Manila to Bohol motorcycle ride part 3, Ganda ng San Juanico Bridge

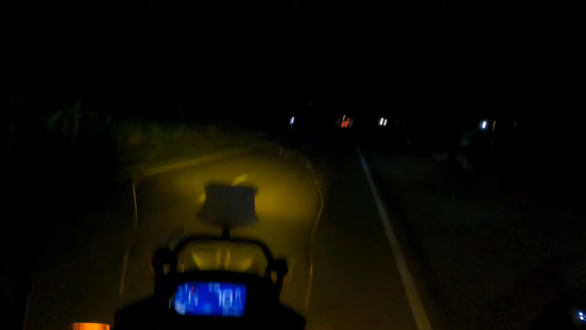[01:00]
San Juanico Bridge kung may ilaw ba siya ngayon. So yun, tingnan natin mga lodski yung ganda ni San Juanico. Sana may ilaw siya ngayon. Yan na ang San Juanico Bridge. Ayan na, ang ganda nga, may pailaw sila oh.
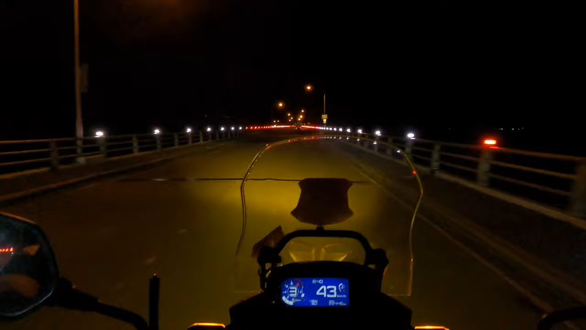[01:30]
Ayan, may pailaw nga sila oh. Ayan, ang ganda oh. Ayan, ang ganda. Ang ganda ng pailaw ni San Juanico. Ang galing.
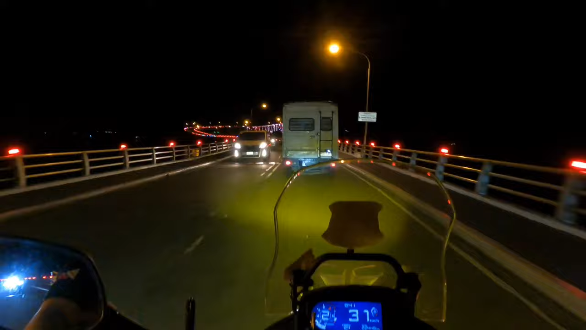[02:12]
Oy, bawal standby dyan. San Juanico Bridge. Ayun, makikita din namin siya bukas ng umaga bago kami pupunta ng Leyte, sa Bato, Leyte.
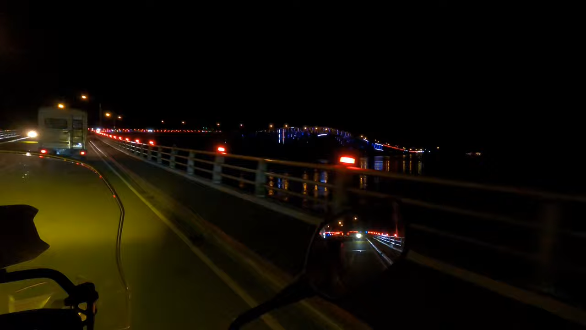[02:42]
Ganda, oh. Galing, galing. Saan na yung ilaw?
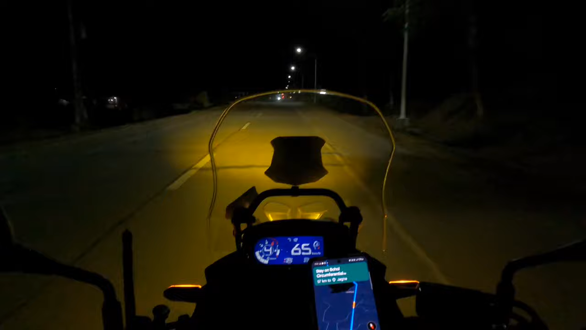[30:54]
So, kaya din siguro maraming mga dumarayo dito kasi unang-una, yung kalsada nila magaganda at saka maluluwag. Sana tuloy-tuloy yung ganitong kalsada, mga Lodski. Sana tuloy-tuloy hanggang doon sa pupuntahan namin dyan sa may Hagna. Ayun!